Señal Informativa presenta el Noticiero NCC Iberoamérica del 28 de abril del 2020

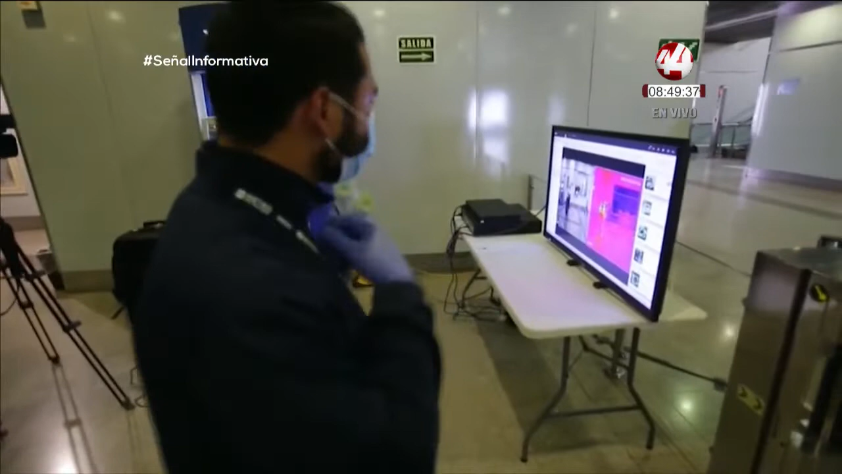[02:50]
Un grupo de trabajadores es el encargado de monitorear las imágenes térmicas provenientes de dos cámaras que se encuentran antes de los torniquetes de la estación.